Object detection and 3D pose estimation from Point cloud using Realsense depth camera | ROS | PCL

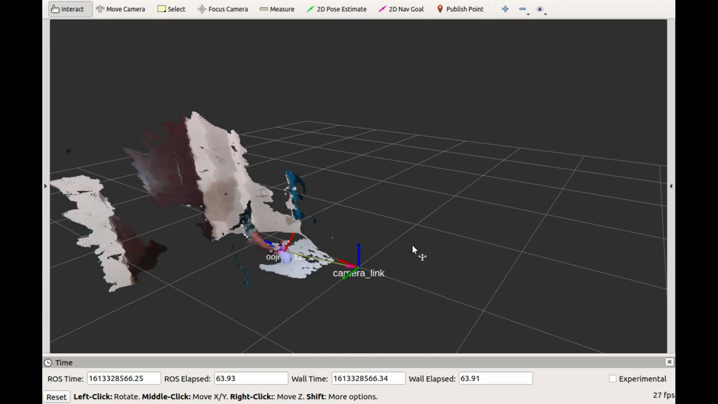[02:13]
The object frame is following the object location. This is 3D pose estimation.
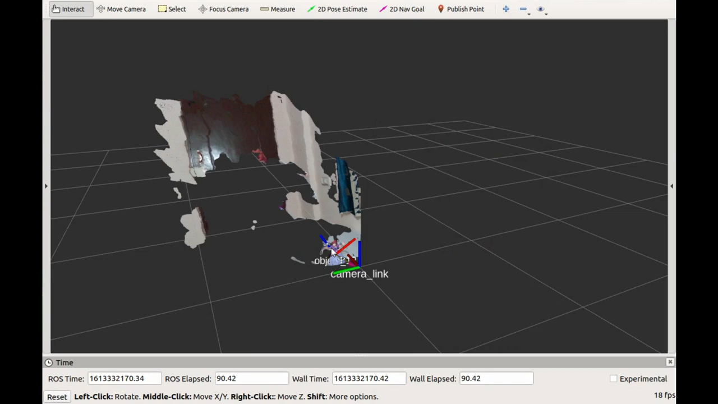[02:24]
Let's check the XYZ values of the object frame. You see, when the object is moved upwards, the Z value is increasing and decreasing when moved downwards.
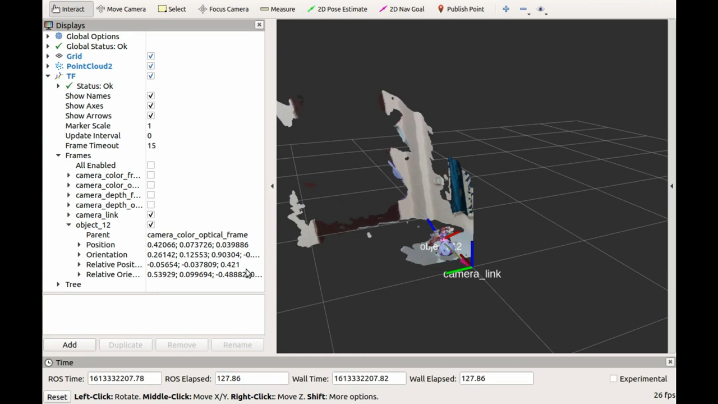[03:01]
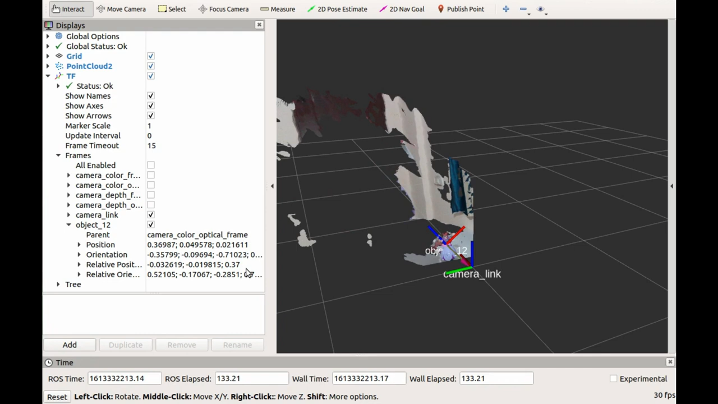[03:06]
Moving the object closer to the camera is decreasing the X value.
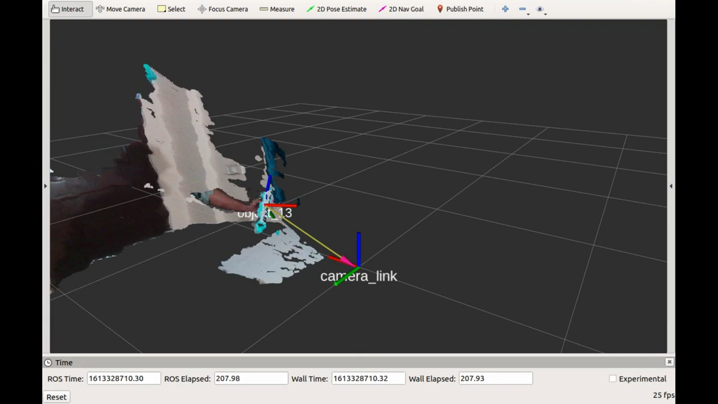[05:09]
The object's frame orientation is also changing accordingly. This is good.
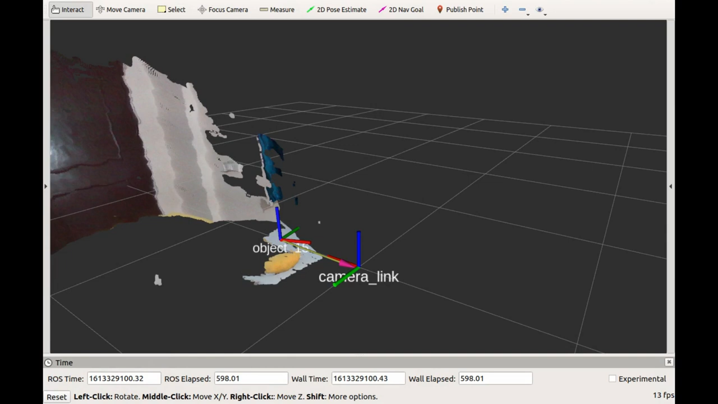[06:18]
If the object is not detected, the TF broadcasting is stopped, which is what we want.